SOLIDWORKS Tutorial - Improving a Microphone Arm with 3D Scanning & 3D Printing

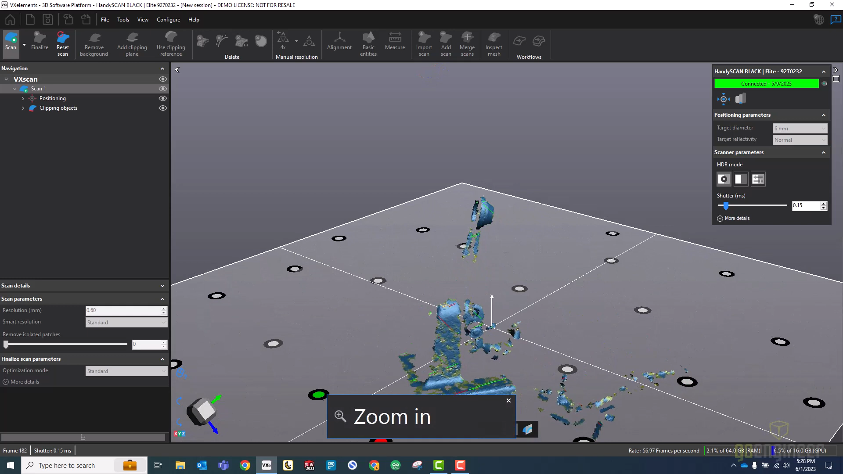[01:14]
So I have the friction nut clamped in a soldering fixture,
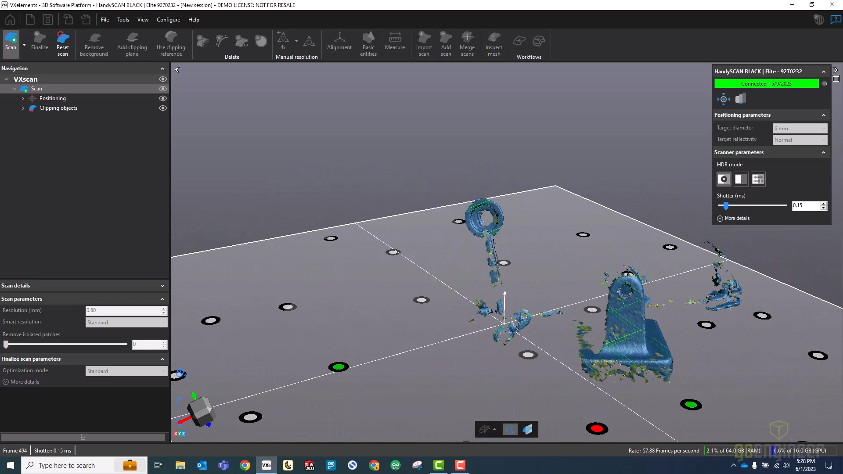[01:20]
and that's just going to help me hold it up in the air so I can get all the way around it during scanning.
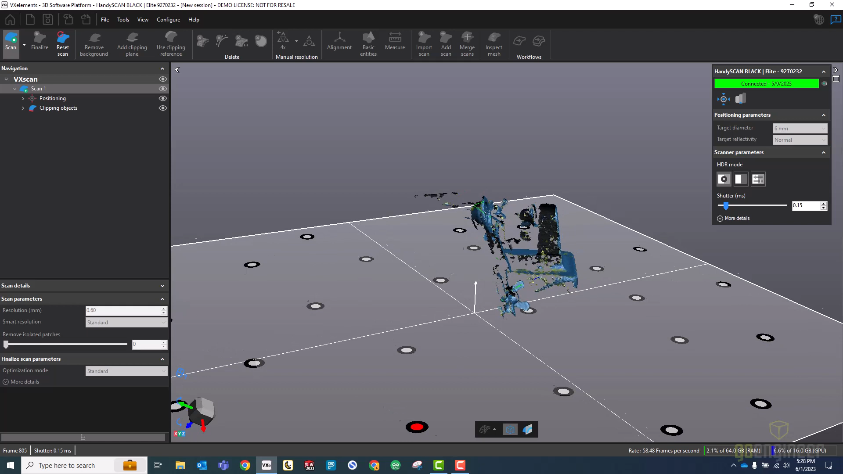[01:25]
It also helps small light pieces from moving while I turn the turntable.